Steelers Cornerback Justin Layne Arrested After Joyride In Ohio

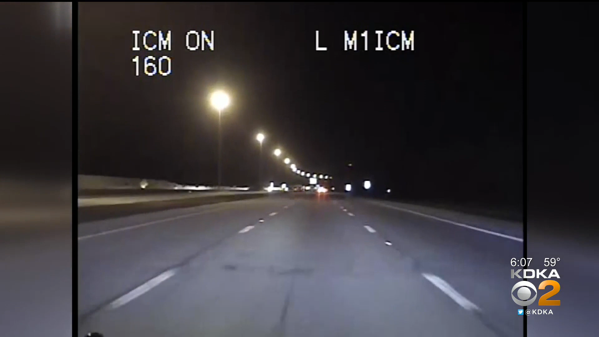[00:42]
around 1 a.m. Friday, police in Willoughby, Ohio, pulled over and arrested Cleveland native and Steelers cornerback Justin Lane.
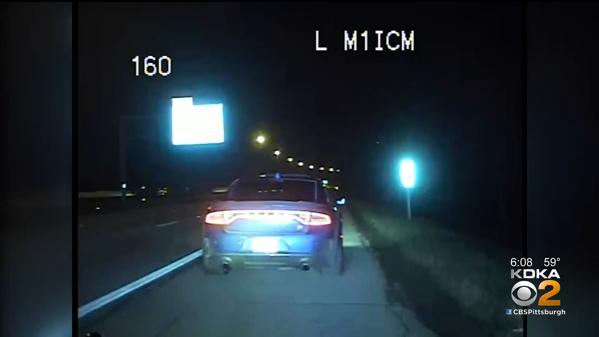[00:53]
Why are you going so fast? I'm sorry. I was trying to get to the cruise. Okay. You're going 89 miles an hour. I know, bro. We need to get to the process. You got it.
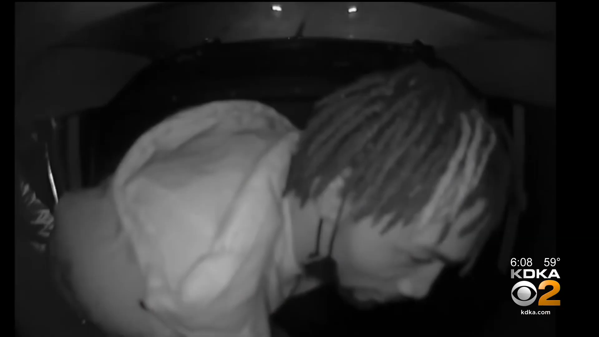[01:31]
And after having his cuffs readjusted... A little better? Yes, sir.